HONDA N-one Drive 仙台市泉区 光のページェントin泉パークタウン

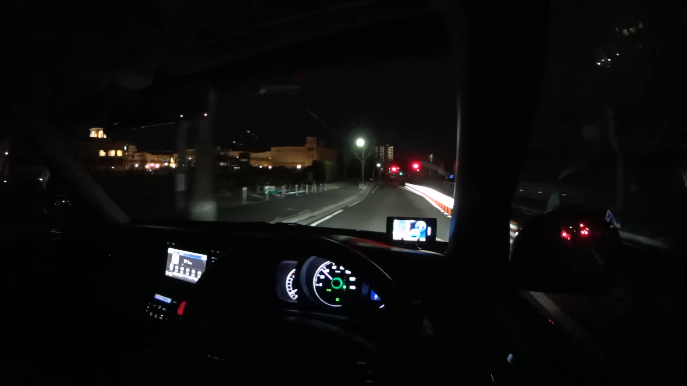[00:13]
仙台の方で毎年恒例行事の光のページェントがあるんですけれども2016年、今年からですね、
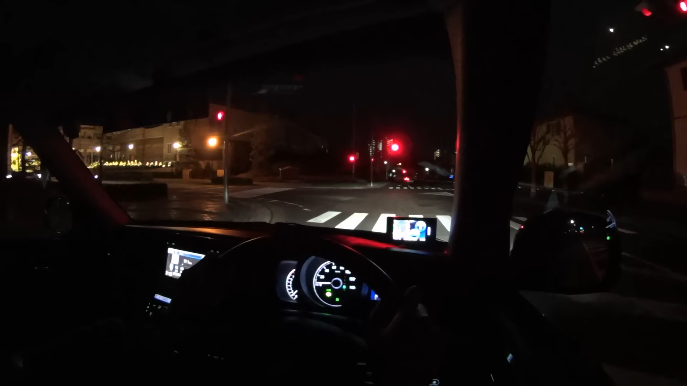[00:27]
この泉区の方でも光のページェントが開設されているみたいですで、ちょうど今ここは、泉プレミアムアドレッドのところですね
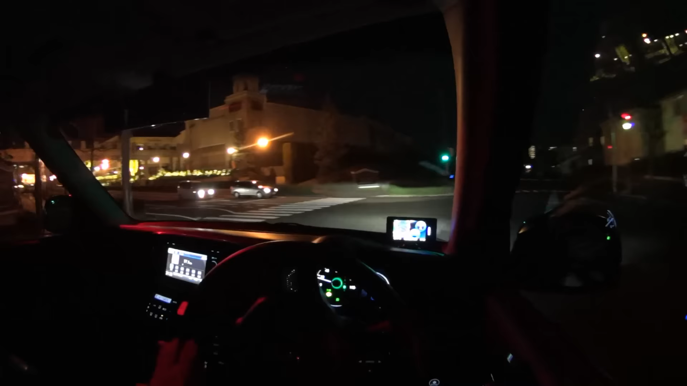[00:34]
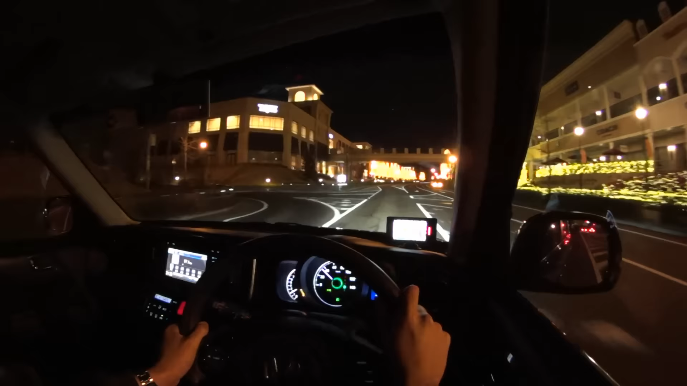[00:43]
こんな感じで、今年から電球の数を10万個に増やして
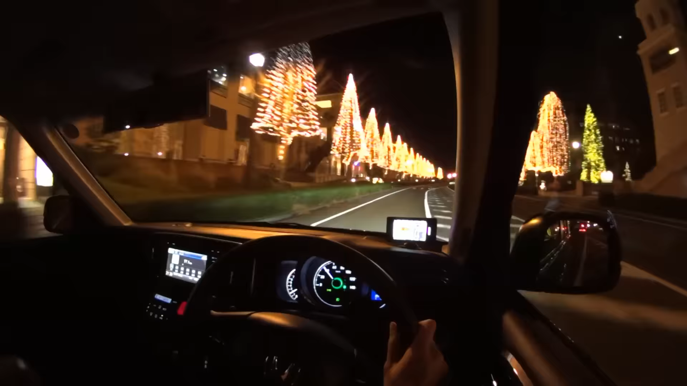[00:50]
仙台光のページェント一般道、取り締まりポイントに注意してください仙台光のページェントを、in 泉パークタウンという形で、今年から開催しているみたいです
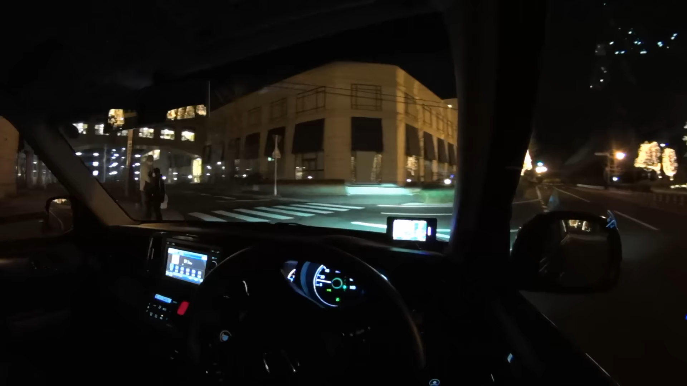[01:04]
ちょっともう一回ぐるっとね、回って見てみようかなと思うんですけれどもまあ今までも、このプレミアムアドレッドの周りはディルミネーションね、やってたんですけど今年から本格的に、まあそんな規模は大きくないですけどね開催されていますで、今夜の9時半なんですけれども
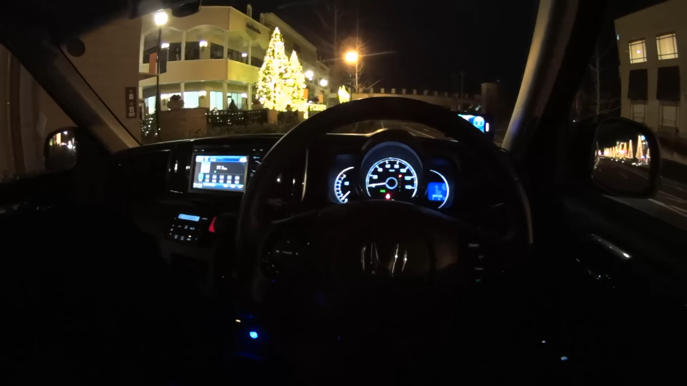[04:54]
クタウンの様子ですね少しだけですけれどもご覧いただきました規模はね、そんなに大きくないですけれどもただ非常に雰囲気がいいかなと思います
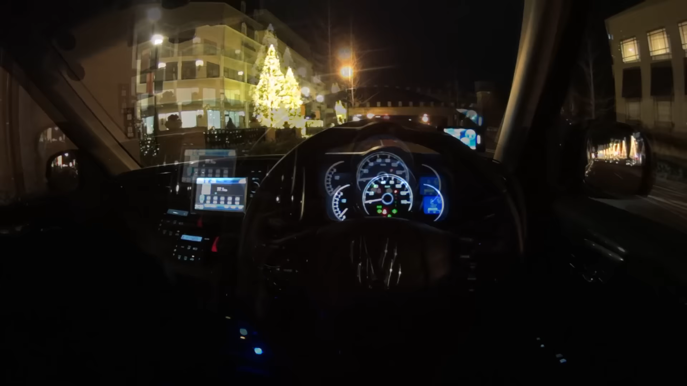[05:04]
それで開催される期間なんですけれども11月12日から始まってまして来年の2017年の2月28日までですね約3ヶ月間にわたって結構長い間ですね、開催されています青幕の方の光のページェントの方は大晦日まで12月31日までなんですけれども